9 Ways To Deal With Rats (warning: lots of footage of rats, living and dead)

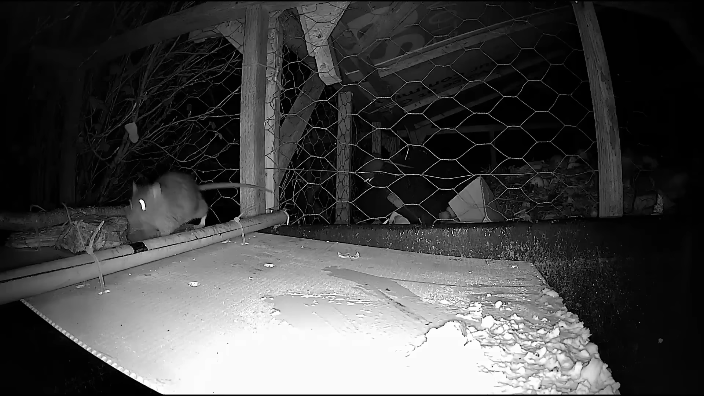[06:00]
I have rigged up a few types of traps that have a flap that drops the rats into a bucket, and they work occasionally, but cause a fair amount of suffering for the rats, and I generally still have to kill them.